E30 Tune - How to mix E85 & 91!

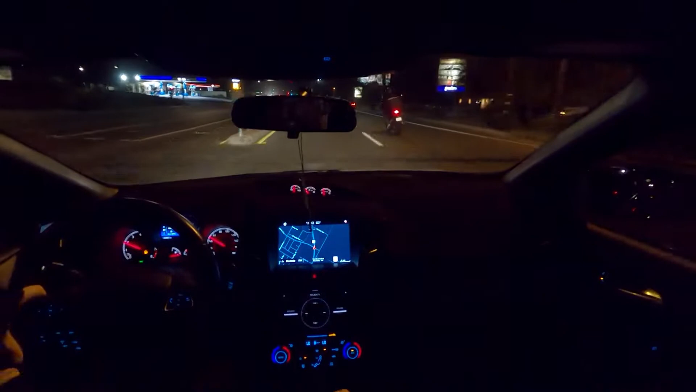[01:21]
an e85 station close by and yeah and so i'm pulling up to the gas station right now